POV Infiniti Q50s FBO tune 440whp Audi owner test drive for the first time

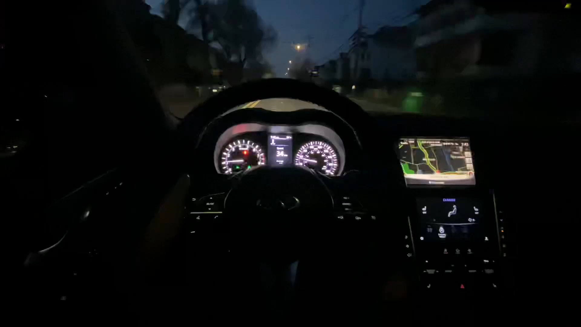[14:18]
it's getting dark whoa it got dark already damn that was so fast that was like what 30
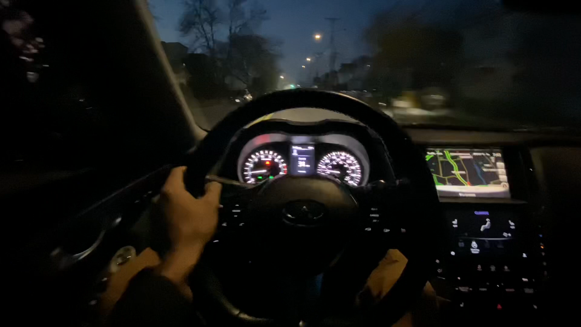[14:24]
minutes of recording yeah 30 minutes of recording yeah and they're already dark but yeah right now we're just gonna go to an auto park get some oil for the a3 uh yeah and that's about it but this thing got me impressed dog it got me impressed dog